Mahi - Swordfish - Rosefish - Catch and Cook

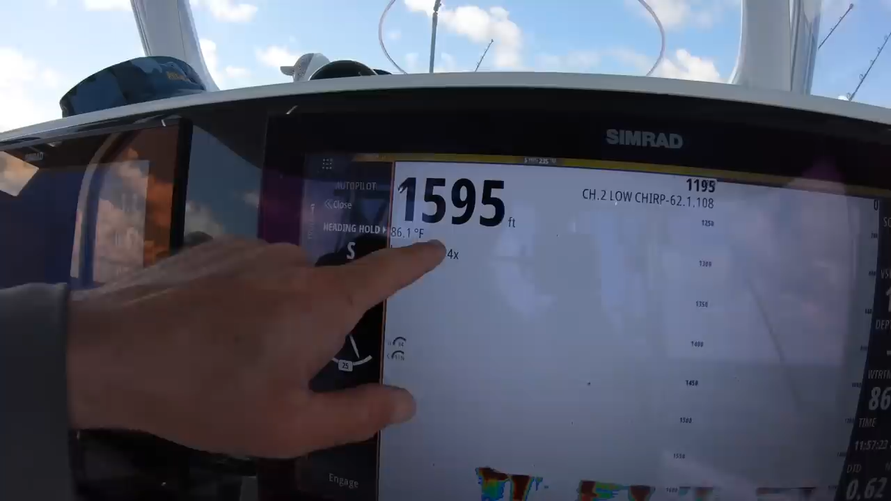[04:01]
On screen: depth 1595 ft, water 86.1°F
1595 feet of water The fish is diving deep guys. It's heading back to the abyss Did you see the fish? Yes Pretty big right?